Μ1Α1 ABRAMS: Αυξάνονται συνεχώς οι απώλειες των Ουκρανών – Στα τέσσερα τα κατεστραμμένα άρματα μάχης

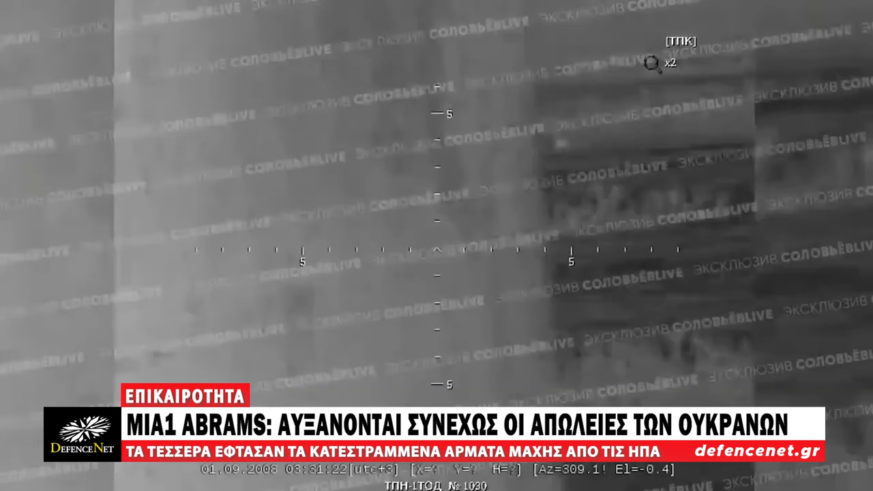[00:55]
Η κίνηση αυτή των στρατιωτών έγινε άμεσα αντιληπτή από τα ντρόνς παρακολούθησης των ρόσορ που πετούν συνεχώς και έτσι εντοπίστηκε η θέση τους η οποία ευλήθη λίγο αργότερα από βλήμα πυροβολικού με καταστροφικές για το Ουκρανικό στράτευμα συνέπειες.